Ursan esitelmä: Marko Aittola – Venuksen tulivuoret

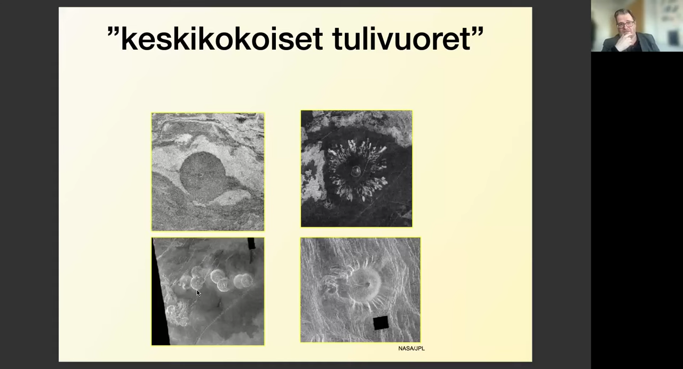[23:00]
Ja näissä on ajateltu myös, että tämä purkautuva materiaali on viskoosimpaa kuin tällaisessa perinteisemmissä tulivuorissa. Mikä viittaa siihen, että kaikki ei välttämättä ole ihan tällaista oletettua pasaattista vulkanismia, niin kuin Veenuksella Venera-aineiston perusteella tyypillisesti on.
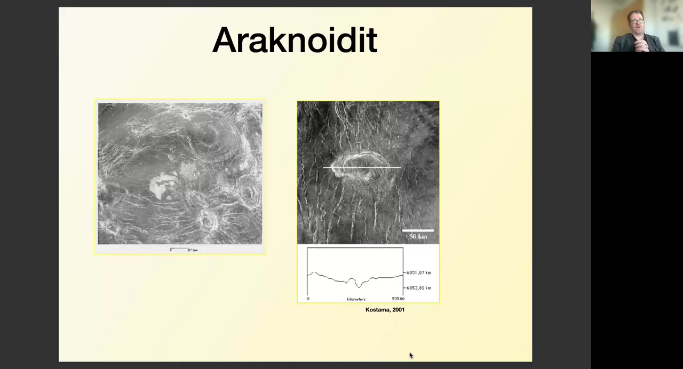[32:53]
Näihin liittyy jonkun verran vulkaanisuutta, ei niin paljon kuin koroniin, mutta ennen kaikkea nämä sijaitsevat erilaisella alueella. Nämä araknoidit sijaitsevat pääsääntöisesti tämmöisellä tasaanko-alanko-alueella ja vieläpä tuolla pohjoisella pallonpouskella, että ei niinkään tässä vulkaanisesti muuten aktiivisella alueella.